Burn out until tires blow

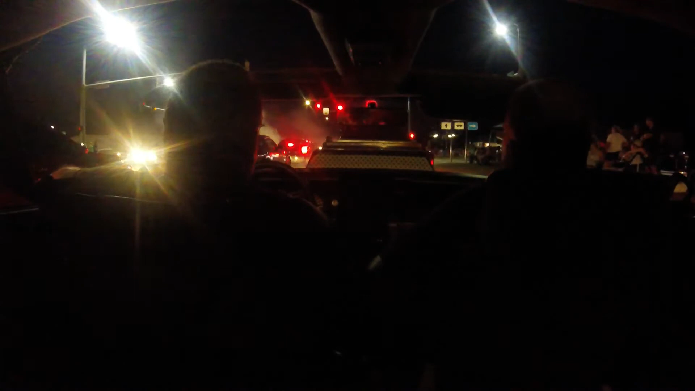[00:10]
Out in front of the truck yesterday. He's gonna pull a car over here. He's looking for that free light.